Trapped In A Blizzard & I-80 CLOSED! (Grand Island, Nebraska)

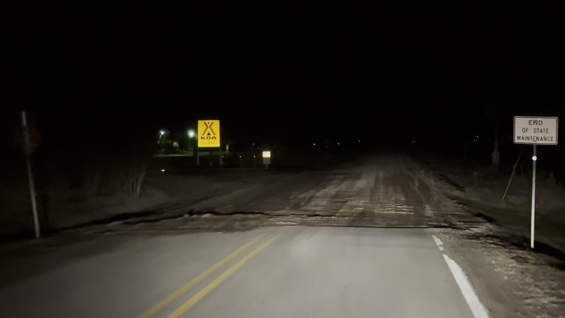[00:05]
We just passed a sign that said pavement ends and they weren't lying.
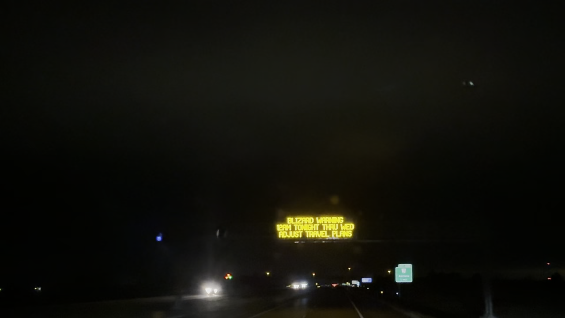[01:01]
We passed a sign that said pavement ends and they weren't lying. Hopefully the KOA where we're staying is right here.